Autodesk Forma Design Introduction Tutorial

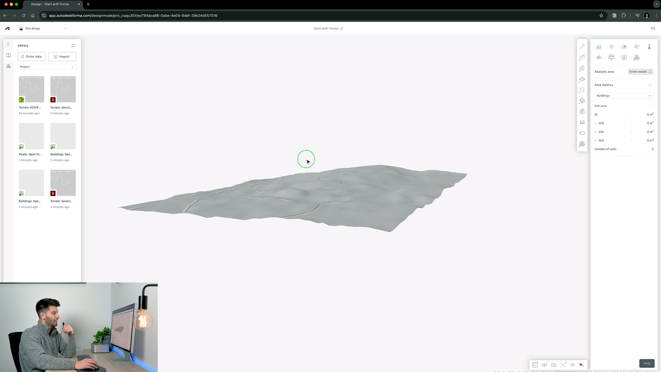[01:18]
We have a couple main streets and a few internal streets as well but generally speaking our site is somewhere over here.